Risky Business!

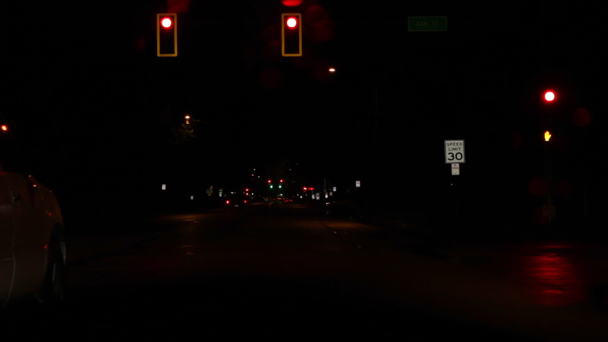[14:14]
well let's go along for the ride it's about it's a little after nine o'clock so still raining so I figured well let's take this cruise everything always looks cool at night because it's lit up you know during the day you see it but at night it's just well street lights street signs I've always thought it looked cool at night especially when it's raining because everything's real reflective